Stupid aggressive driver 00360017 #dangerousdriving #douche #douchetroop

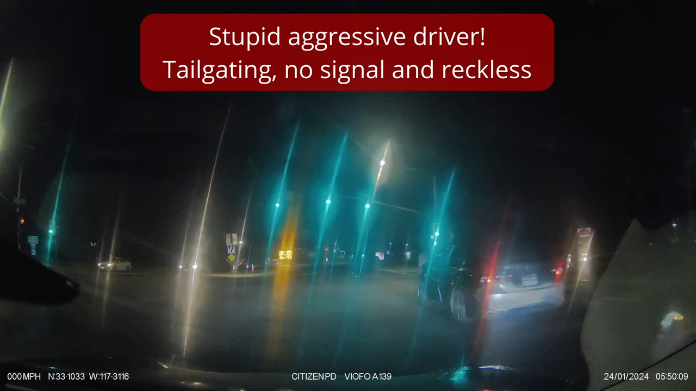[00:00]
so late for you. This guy's driving like a douchebag. Yeah, what a dick. Absolute video douchebag protected. Driving. Wow. Not necessary. Late for me. I was gonna say, like, this is so late for you. Yeah.